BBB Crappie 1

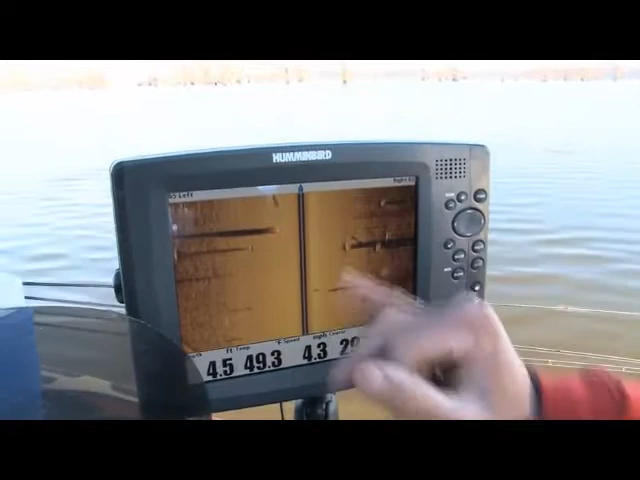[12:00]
And it's throwing the shadow. The shadow, the length of the shadow actually gives you an indication how tall the stump is.
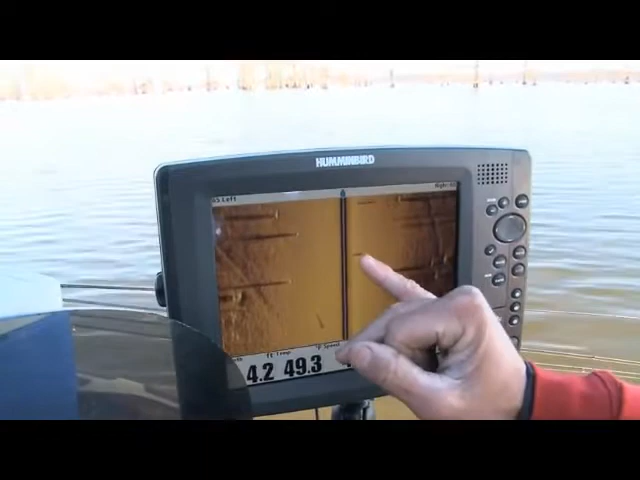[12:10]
If it's a real short shadow like that, then the stump's not sticking very far off the bottom. If it's a, uh-oh, there's one. We just bumped. That was one we just bumped. It was sticking all the way to the top. It goes all the way to the far side of the screen.
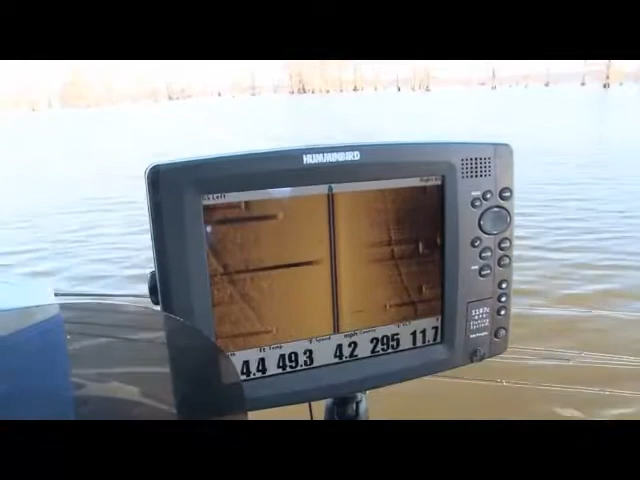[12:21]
The shadow does. Direct structure fishing is the name of the game, crappie fishing. And no sense in wasting time fishing dead water.